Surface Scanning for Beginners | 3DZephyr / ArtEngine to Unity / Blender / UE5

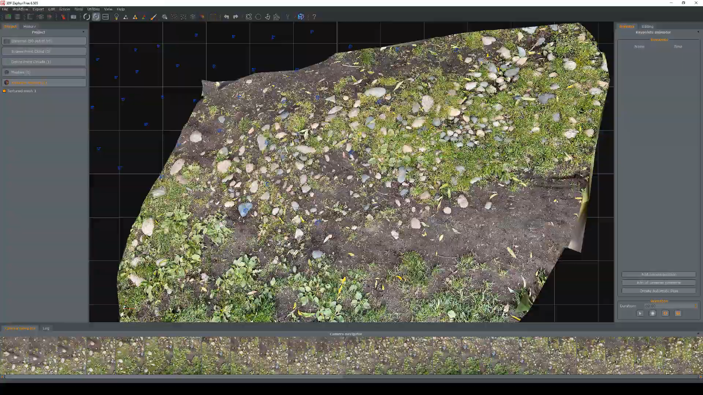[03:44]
And there we go. So now we have our fully processed model. So this is what was created from those 50 images that we processed earlier. And if we want to have a look at the lighting, we can just turn the lighting on.
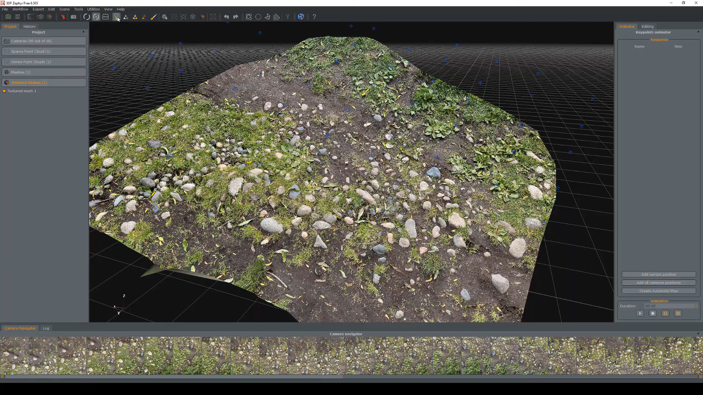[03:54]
This is how it looks like under some default lighting. And we can just enable and disable the texture map.